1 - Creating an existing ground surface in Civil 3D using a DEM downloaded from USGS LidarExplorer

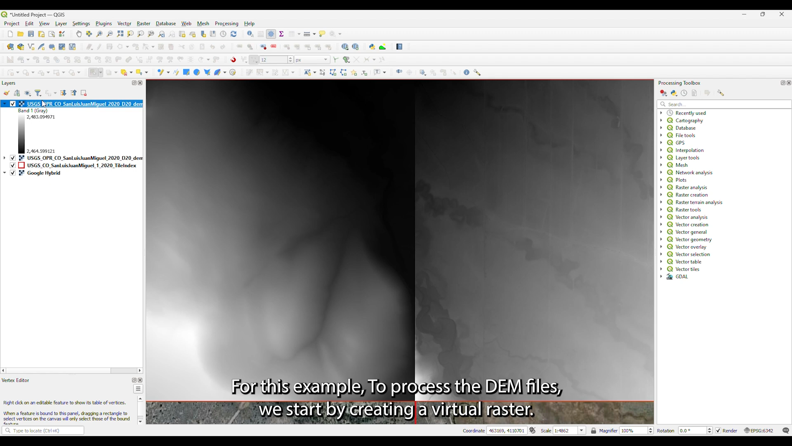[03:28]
For this example, to process the DEM files, we start by creating a virtual raster.
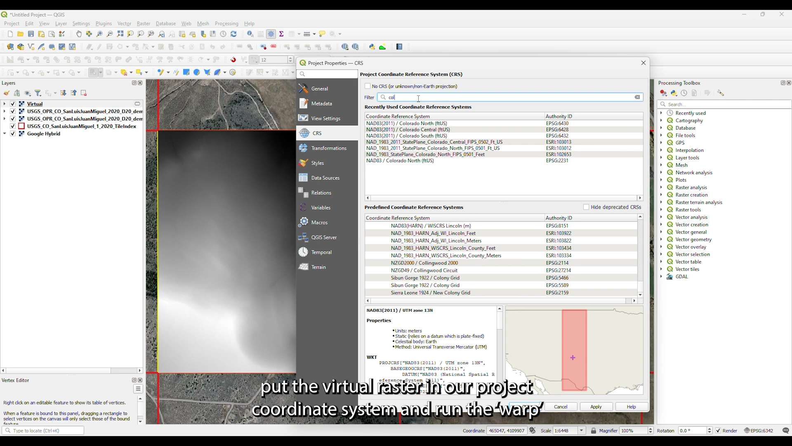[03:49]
To put the virtual raster in our project coordinate system, run the warp command in the processing toolbox.
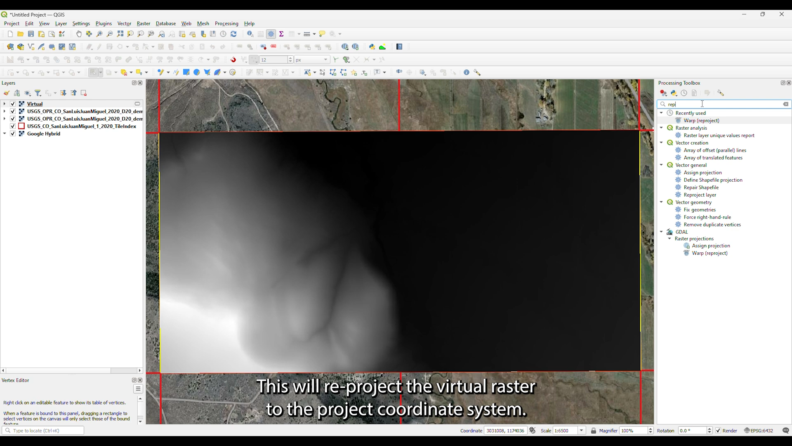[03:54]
This will reproject the virtual raster to the project coordinate system. A temporary or virtual raster is okay to use for this step.
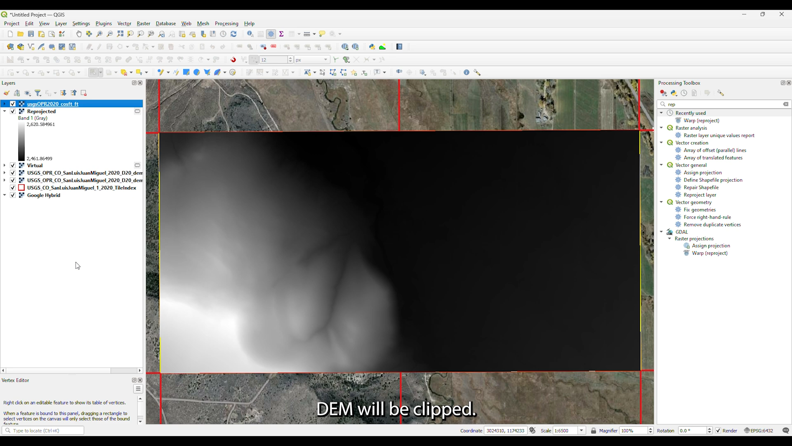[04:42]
Start by creating a new polygon shapefile in the same coordinate system as the DEM and the GIS project.
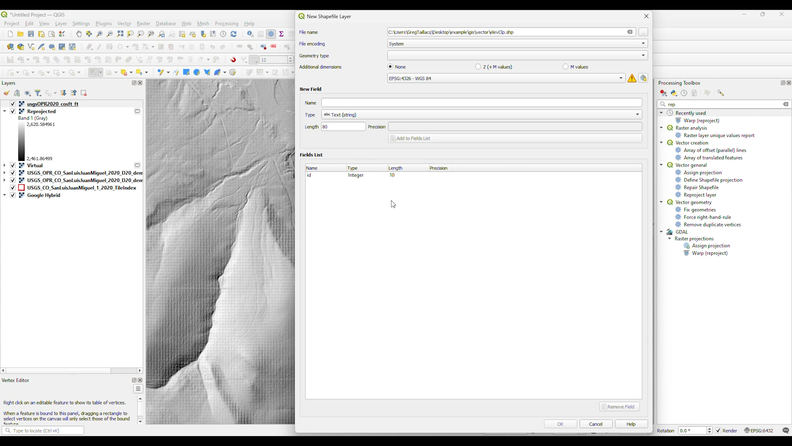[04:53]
Start an editing session on the shapefile. Create a feature over the area of interest. Note, if the area of interest shapefile is not rectangular, you can also import the shapefile into Civil 3D to be used as a boundary for the created surface.
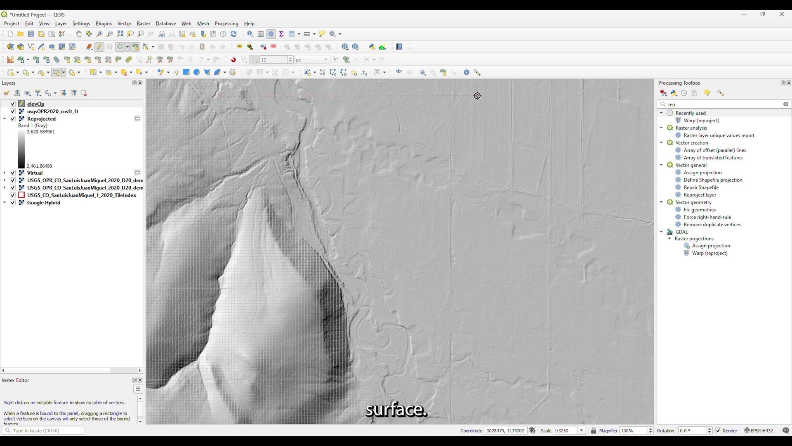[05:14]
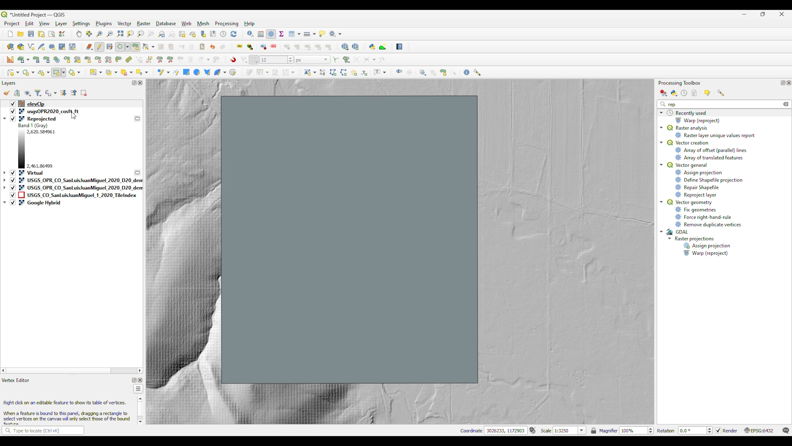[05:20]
End the edit session and save your edits on the shapefile. This will be used as the clipping boundary. Click on Extraction in the raster menu and select Clip Raster by Mask Layer.
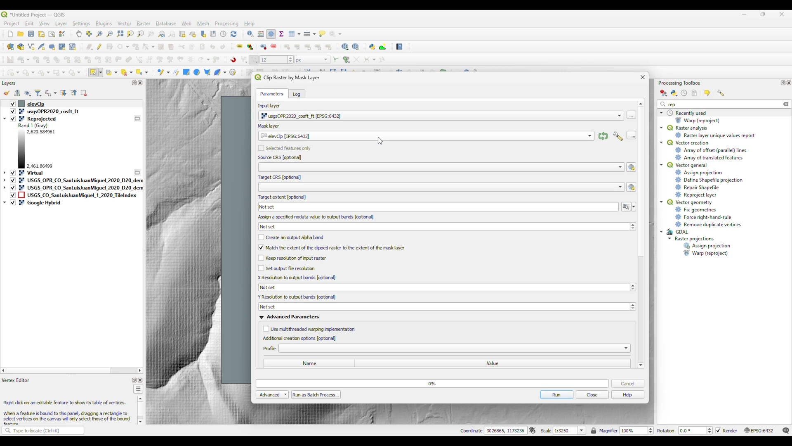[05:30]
Select the raster you just created as the input layer and the shapefile you created as the mask layer. Click the ellipsis towards the bottom of the window and save the clipped raster to the project.